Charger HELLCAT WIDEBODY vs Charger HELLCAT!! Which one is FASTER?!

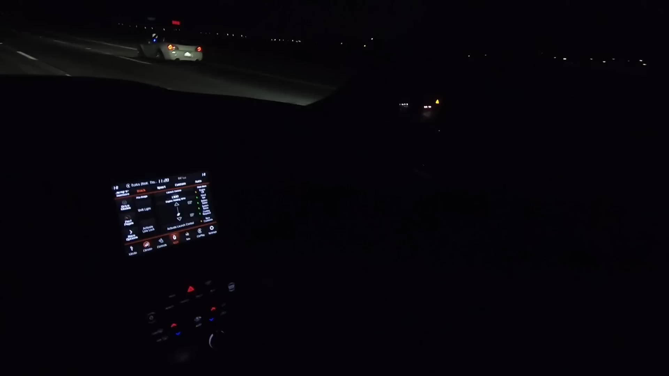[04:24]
Oh, I've got an S2K pulling out. Man, this guy looks like he's about to gap my shit right now, but fuck it. Let's go. And he's on a tire.
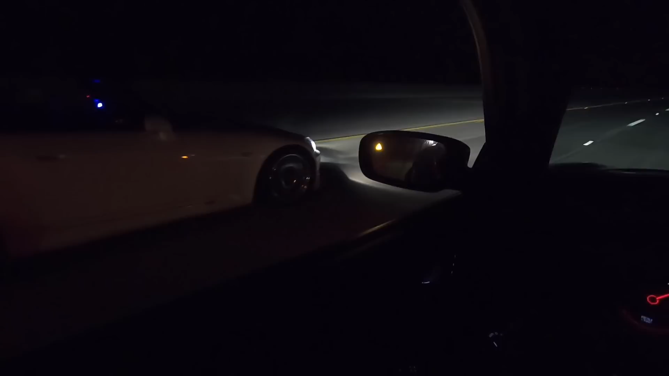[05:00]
Damn. Damn. Oh. Damn. Damn. Damn.
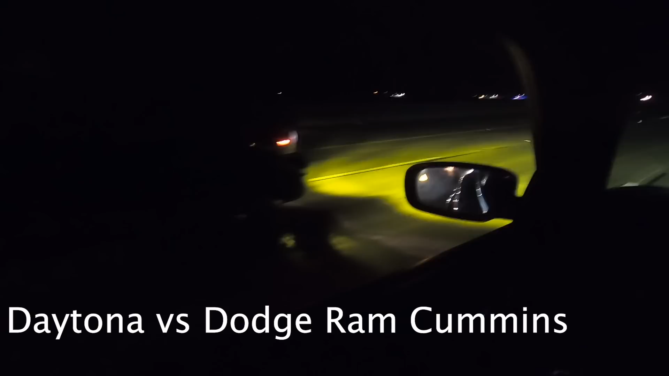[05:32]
damn respect to the truck bro oh my god all right second win i really don't consider that charger hellcat like a loss i mean a race is a chase don't get me wrong but i just took off way too late with that car my boy rt truck does not want to race
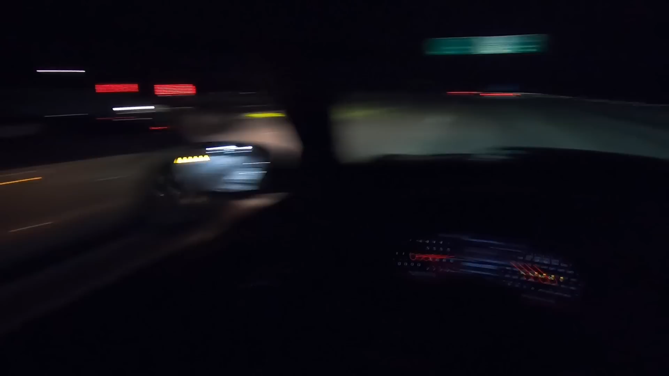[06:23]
i think i see that the s2k pulling back up trying to get a rerun in i did see him flipping a lot dude his uh his car is just so